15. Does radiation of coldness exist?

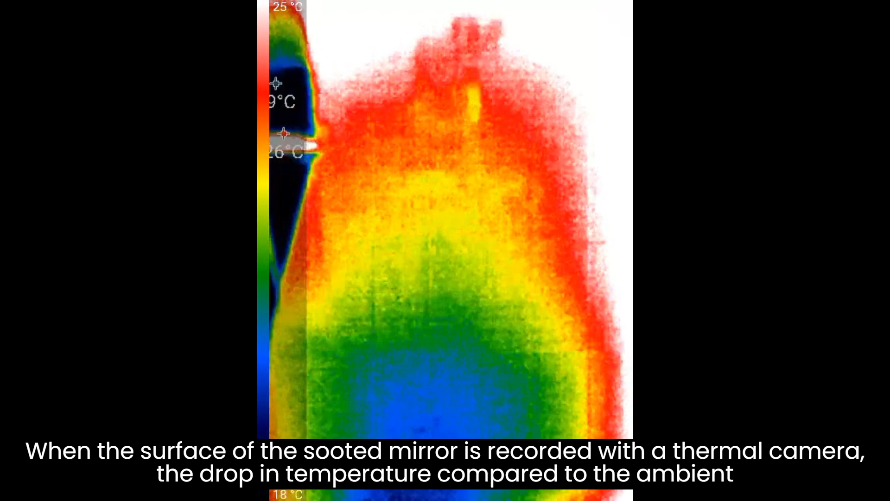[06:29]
On screen: scale top 25°C
When the surface of a suited mirror is recorded with a thermal camera, the drop in temperature compared to the ambient temperature is observed at the focus.